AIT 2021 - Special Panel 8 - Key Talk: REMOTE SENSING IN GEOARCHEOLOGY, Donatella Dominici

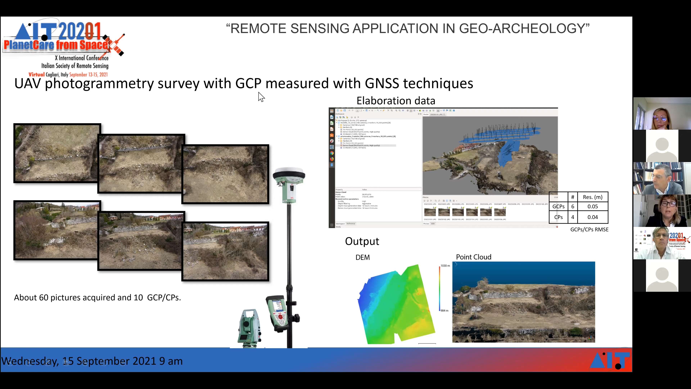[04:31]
in a B-photogrammetric survey for ground control point measuring. So all these things have reached a great advantage.
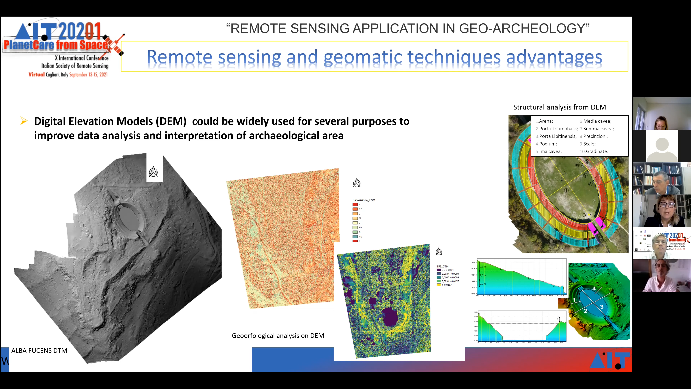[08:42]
And in the right, you can see the digital elevation model of the arena of the Alba Fuchens archaeological site used for other kinds of structural analysis. Other important research field of digital image processing is the field of the filters.
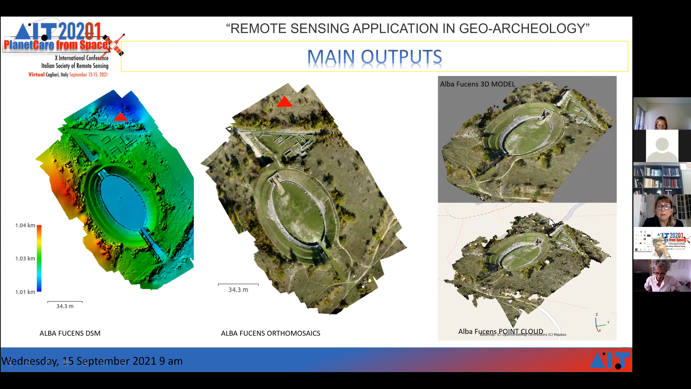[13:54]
and then we can work with the orthophoto geo-reference. In this case, it's orthomzykes, point clouds, and 3D model.
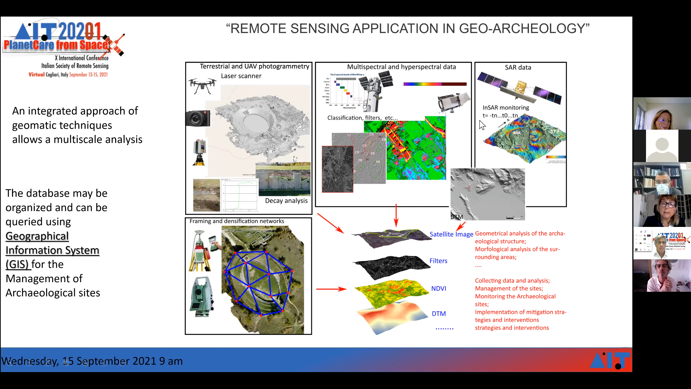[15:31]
multispectral data, SAR data used for monitoring the area. And so this tool, I think, is essential.